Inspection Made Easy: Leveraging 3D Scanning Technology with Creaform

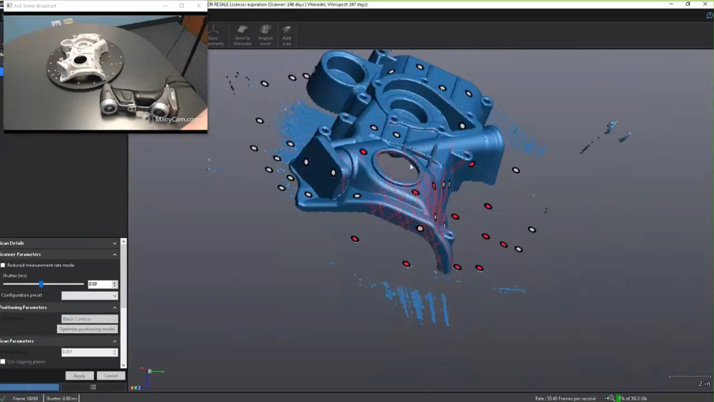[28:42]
You can see on screen, I have some of the table, maybe some of my arm in the corner over here, and that's unwanted data. Now, I can inspect with this. I can continue forward if I want to, and it won't really affect my measurements, but I prefer to have my file size smaller.
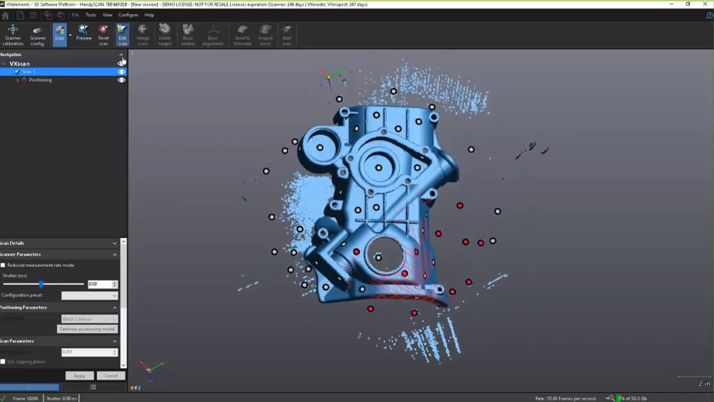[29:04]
So, I'm going to quickly jump into my edit option, and I'm going to say everything that is not connected to my part, or in blue, or actually, we'll flip the selection.
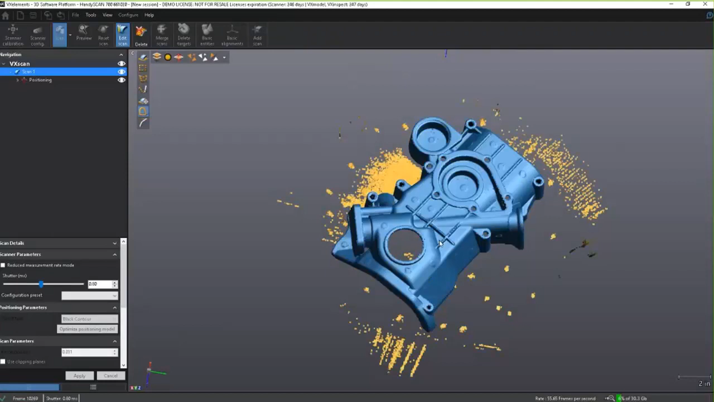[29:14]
So, everything that is not my part, we'll go ahead and delete.
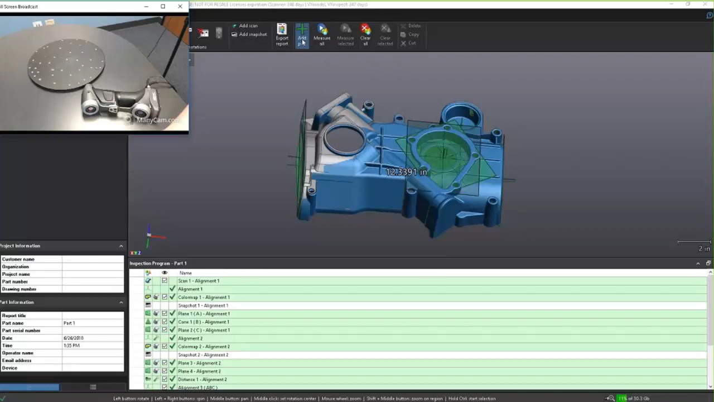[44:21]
It's going to clear my entire inspection program. It's going to save the initial one over here in my tree. Now, I'm on Part 2.
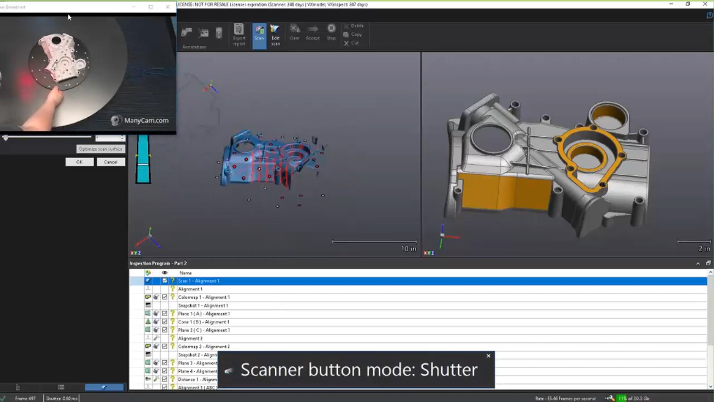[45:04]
And I'm going to go ahead and zoom in here so you can see a little bit better of what we're capturing.